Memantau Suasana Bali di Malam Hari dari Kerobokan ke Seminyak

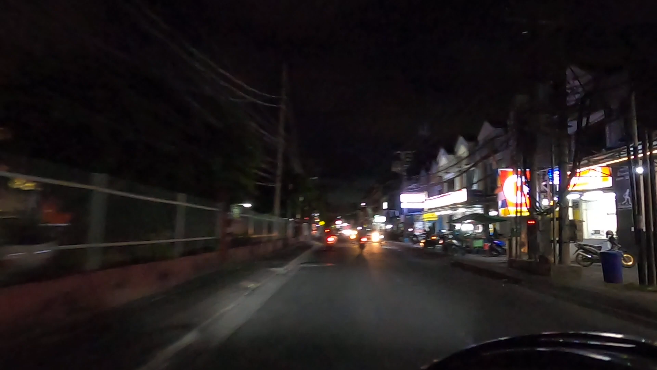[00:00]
Selamat malam teman-teman ya. Kita buat video dari depannya LP Kerobokan. Kita mau menuju ke daerah Sunset Road.
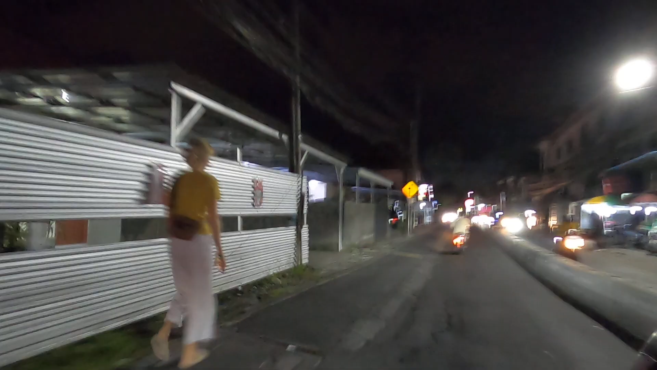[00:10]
Kita jalan-jalan sebentar, kita muter-muter dulu ya.
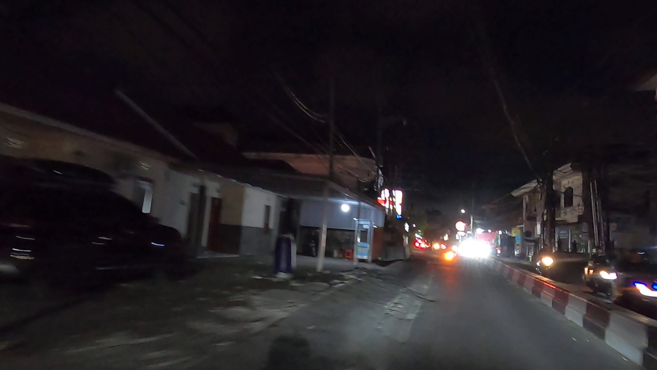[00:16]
Kita keliling-keliling dulu malam-malam gini, kita belok kiri sini ya. Ini jalan Mertanadi.
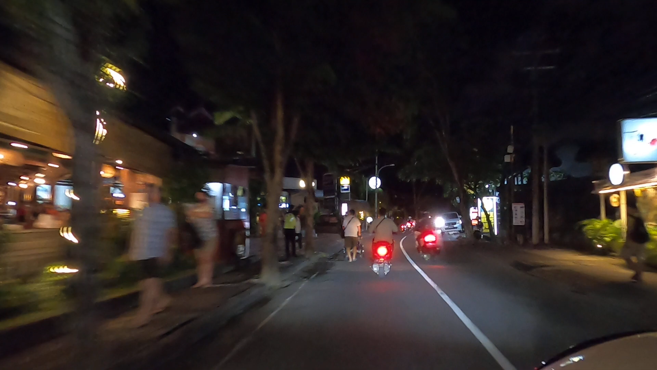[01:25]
Nah, iya, itu banyak rame itu.
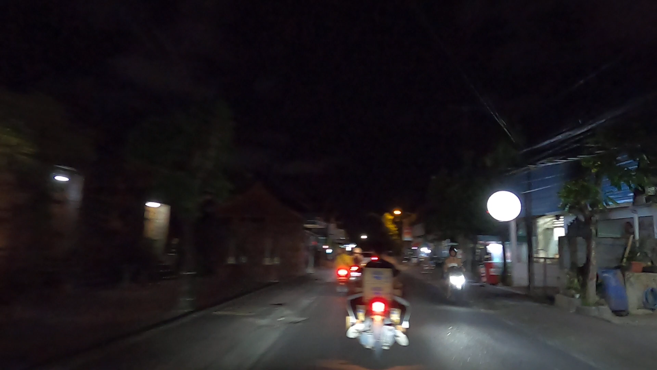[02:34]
Kenapa itu ngerem depan, mau belok? Mau belok itu jangan ngambil kanannya orang.
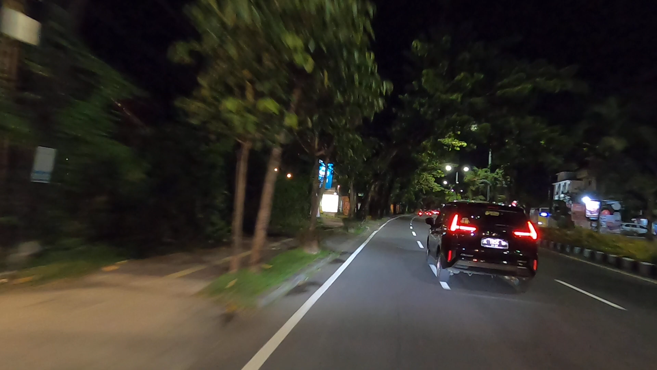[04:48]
Babi gulingnya kanan jalan tuh, rame.
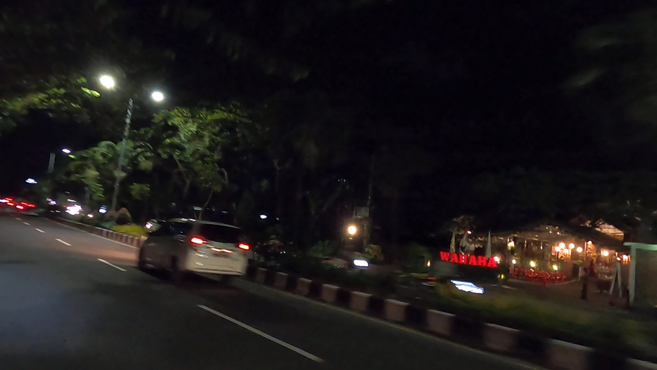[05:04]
wahananya di dalam dia. Iya, tapi di dalam dia ramenya. Tempatnya luas ke belakang dia.
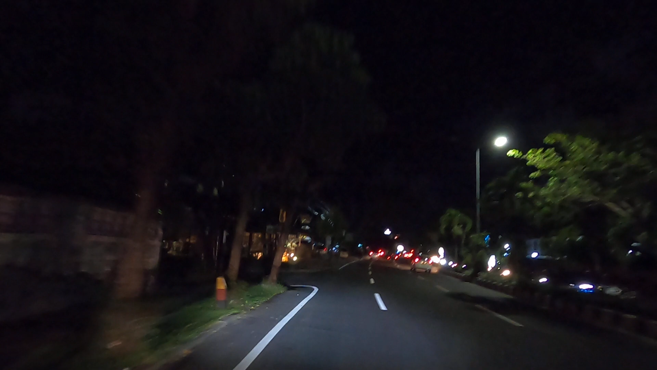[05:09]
Kalau yang wahana. Di mana tempatnya? Hah?
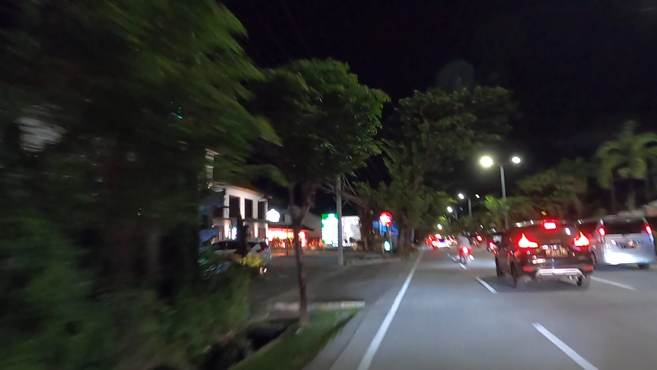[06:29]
Ini restoran yang Arab yang besar ya? Restoran Arab ya? Yang kiri.
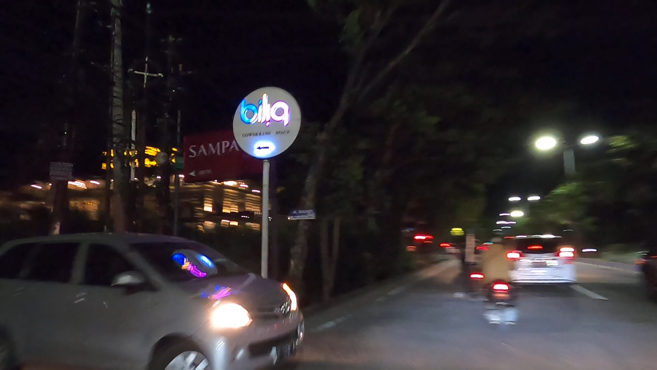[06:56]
Yang
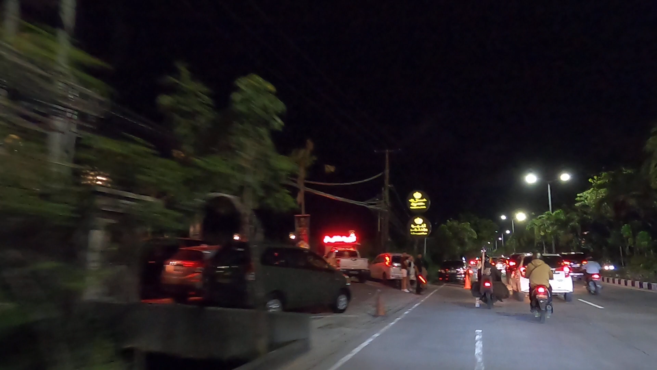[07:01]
elit. Sampai parkir di depan loh.